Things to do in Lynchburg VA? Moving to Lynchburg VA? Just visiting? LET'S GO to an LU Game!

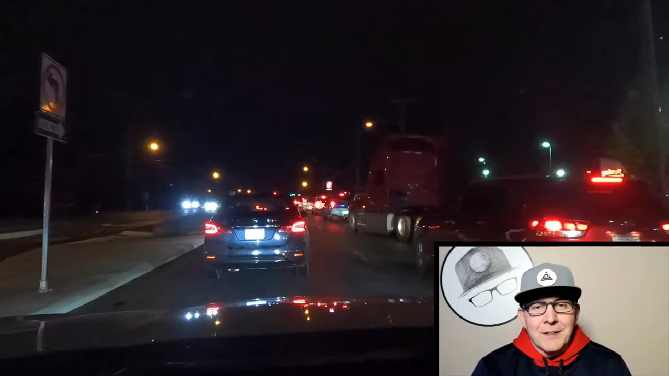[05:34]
and you had to get them sporadically at a different seating setup. Now, if you know Wards Road, this is Wards Road. Lovely, lovely, busy during game times. When students are here, everyone's in school, and it's game night. For any kind of athletic event, it can get kind of busy. And we did our little pregame meal at Five Guys, and then we headed out here on Wards Road.
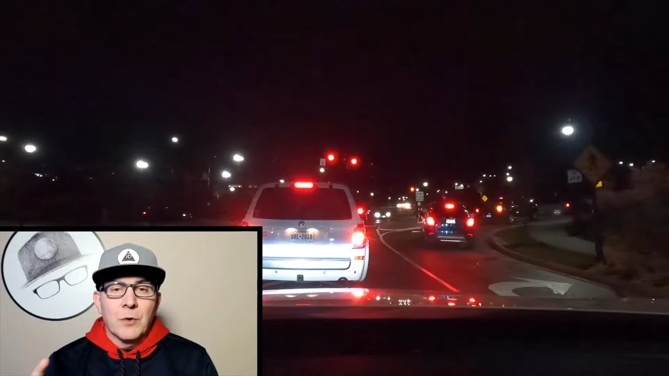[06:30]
And first of all, you'll hit the academic parking garage, so you could park there. Or you can loop all the way around campus that way, and you can get to Runk and Pratt going over a bridge 460. It's not a not a hard drive, not a long drive.
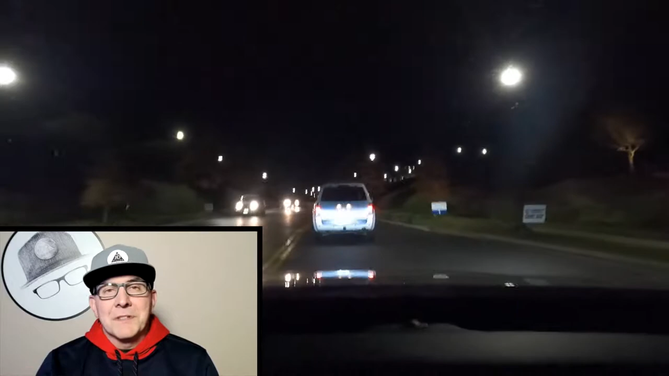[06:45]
You just have to be patient again because it gets busy on campus.